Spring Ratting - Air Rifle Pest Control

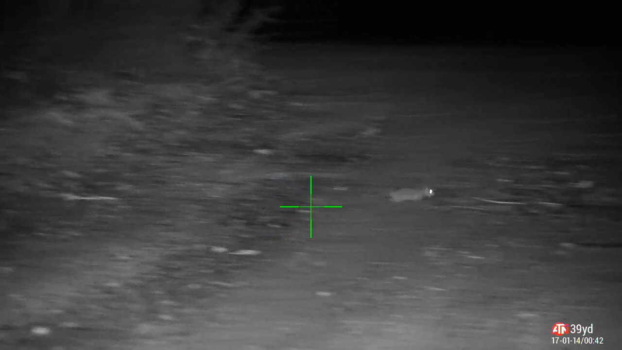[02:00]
something that really chaps my arse about these expert armchair hunters the people that leave comments and complain about the wobble when you're taking the shot for their benefit i'm going to
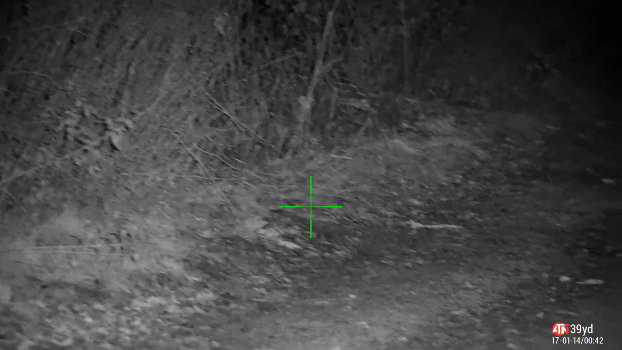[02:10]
explain i've got a five times base magnification scope which gives me a certain amount of magnification and allows me to get the shot so far into the screen when i'm doing longer shots
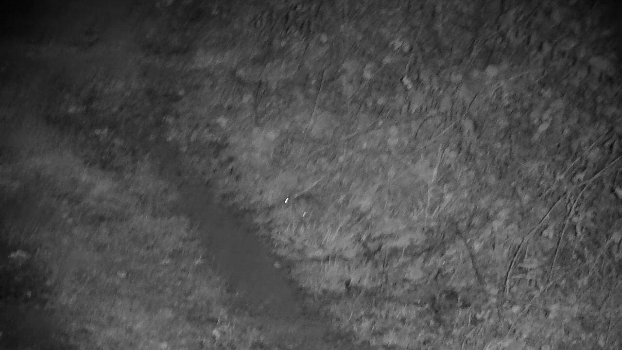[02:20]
beyond 20 yards 30 40 50 yards i need to zoom in and when you zoom in the slightest movement on your shooting sticks or your bipod
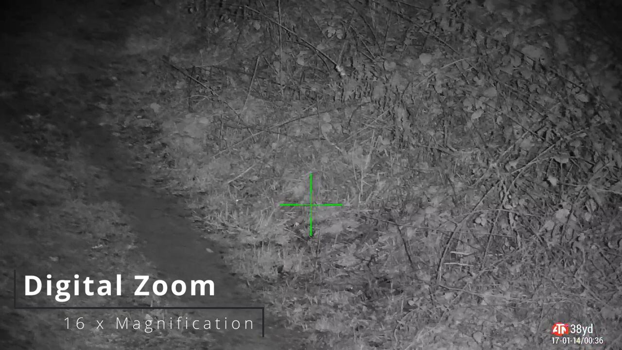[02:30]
equates to a massive movement further down range so the wobble there is to allow me to get the
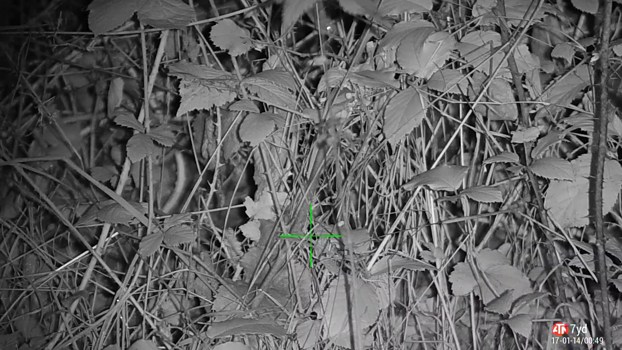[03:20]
back into the shooting and we've got a beady little eye or two in the undergrowth let's see if we can't pop those out it's amazing how quick the weeds and the undergrowth bounce
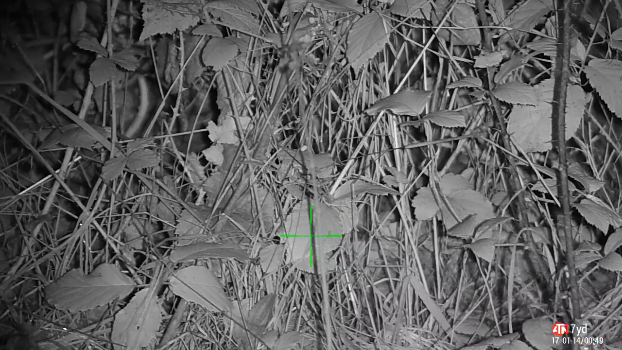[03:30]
back as soon as spring comes around perfect cover for the scaly tails this
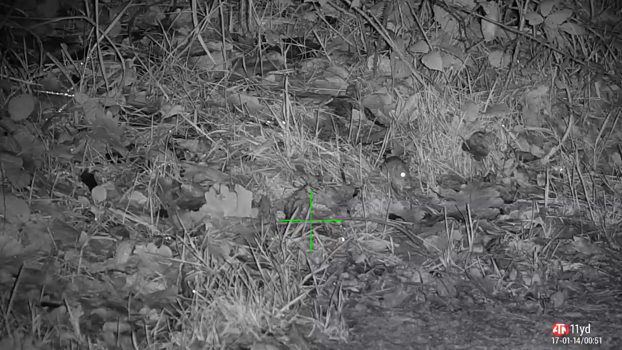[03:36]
one comes out in the open spot them straightway on the thermal so
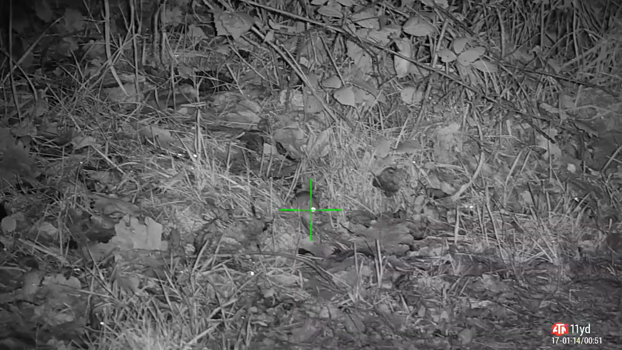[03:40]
let's break a skull
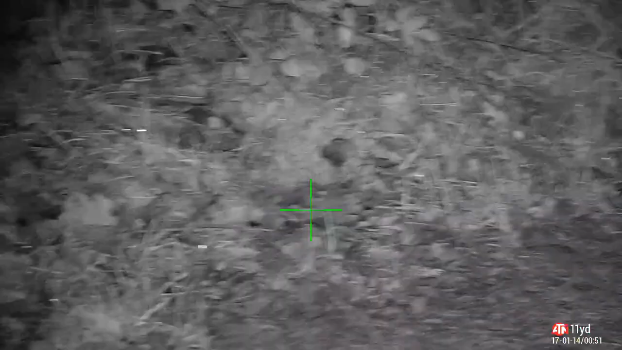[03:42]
put the thermal against the rifle here and i look around which is why it's all blurry apologies for that spot this one in undergrowth right in front of me six yards how he didn't smell my hairy bean bag and do a runner i have no idea although looking at him he can smell something didn't smell that though did you just dropped his brains into his stomach where they will stay really pleased with that one actually up close nice clean
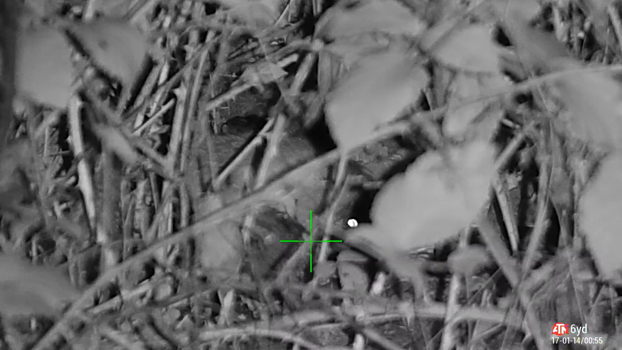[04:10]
kill look at that helicopter tail he's a goner this is a classic example of how you've got to be patient when you're air gunning now
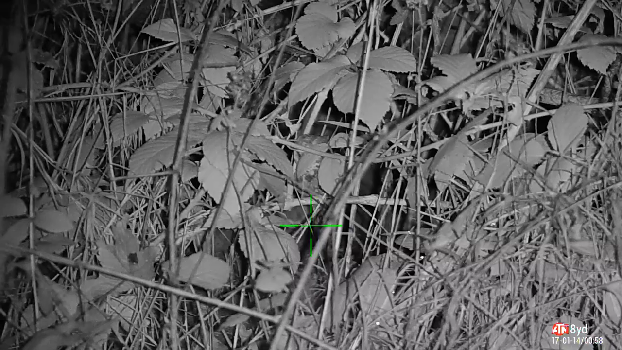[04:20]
i want to try and get a headshot but he's fidgeting and moving around a lot so i take a shot miss i take a second shot miss each time
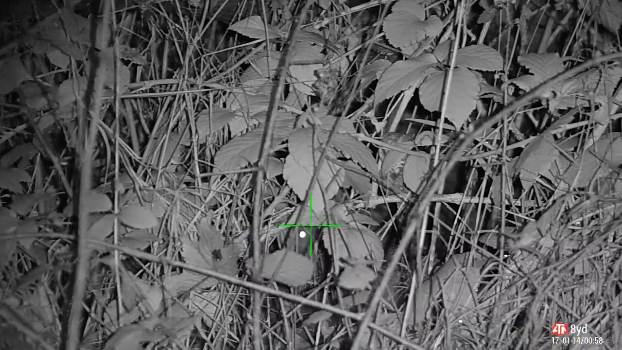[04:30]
he's fidgeting and pulling his head around he doesn't move though he must just see the pellet go underneath them so i'm just going to hang back where he settles a little bit and then get the shot down when you watch rat shooting videos a lot of them don't actually show and me included don't